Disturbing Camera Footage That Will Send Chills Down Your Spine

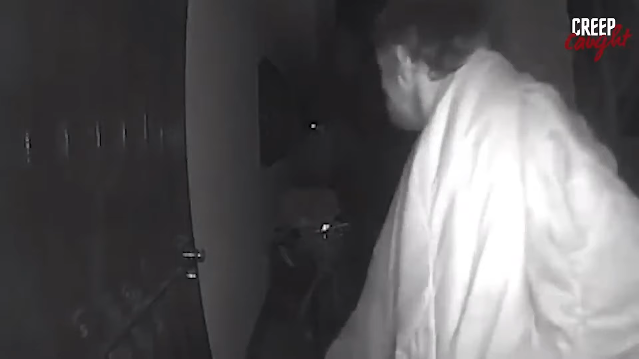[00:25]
The footage captures his struggle as he tries to gain entry, raising concerns about safety and the challenges faced by individuals in desperate situations. From the door! You better leave!
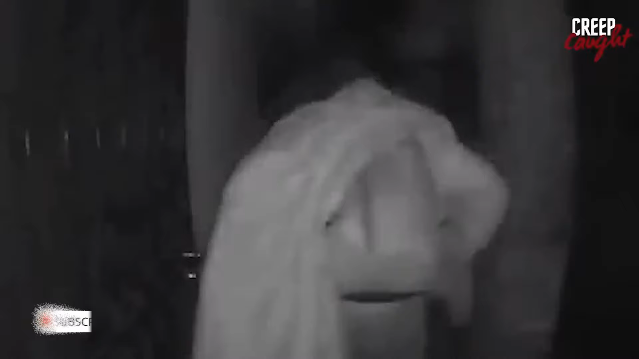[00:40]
I'm calling the police!
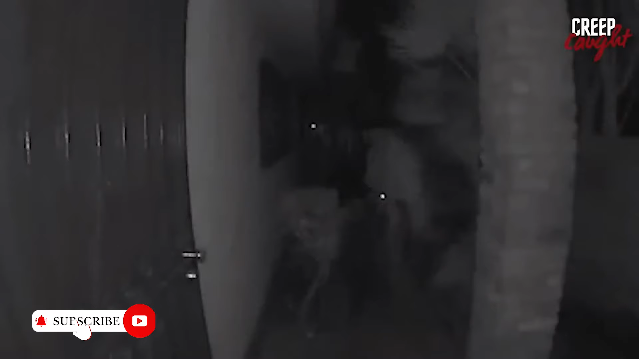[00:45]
Get out of here! Linda, call the police! Open the door, Linda! Call the police! Linda, call the police!
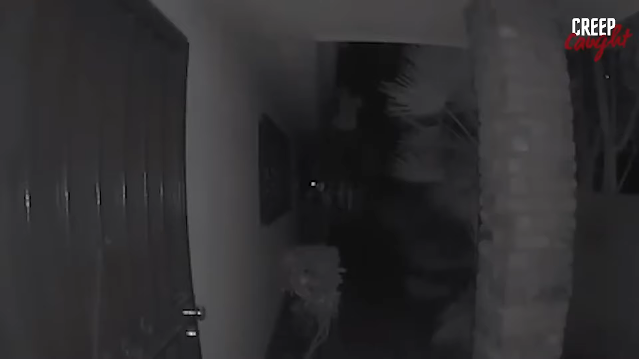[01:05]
Don't open the door! The garage had been messed up recently, so the homeowner was keeping an eye out. They got an alert on their phone, called him out, and he took off.